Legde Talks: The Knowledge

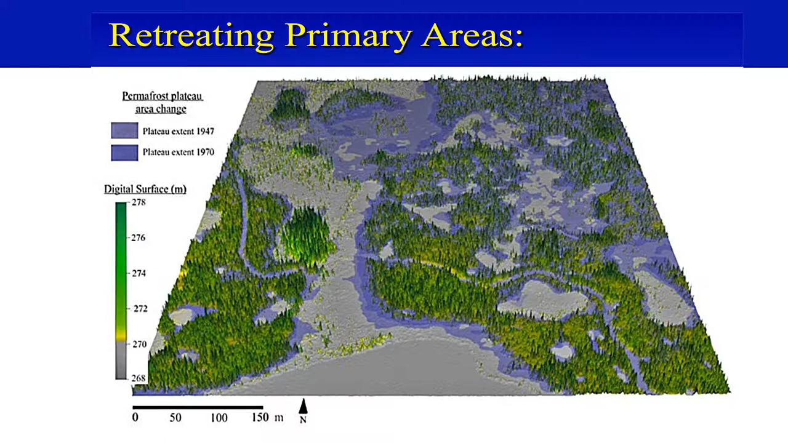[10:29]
But you can see how your permafrost has receded, particularly in certain areas. Now, remember that it's not, you know, who cares what one bog turns into something else.